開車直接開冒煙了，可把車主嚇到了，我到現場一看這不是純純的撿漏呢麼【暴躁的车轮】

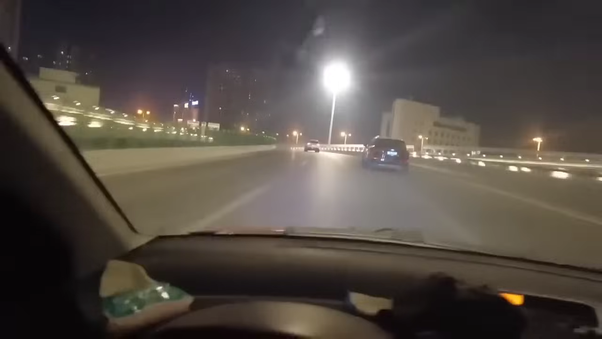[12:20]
现在是7点24也就是刚过高峰期但是依然很堵因为今天礼拜六咱们看一下先是堵车让一个新手几分钟干的一个离合器直冒烟能堵成什么样你看底下红的一片红
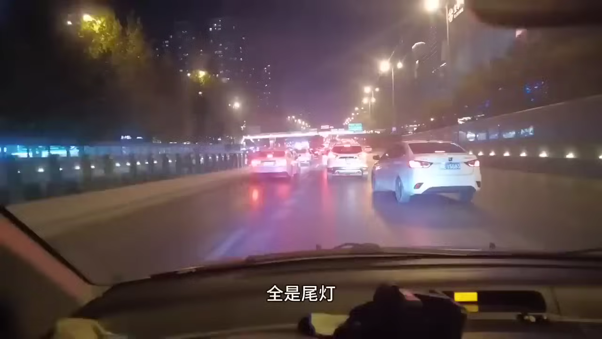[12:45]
全是尾灯我是给他救援一路堵本来如果是晚上不堵车的情况下12分钟的路程我生生开了38分钟二环啊这就是二环嗯我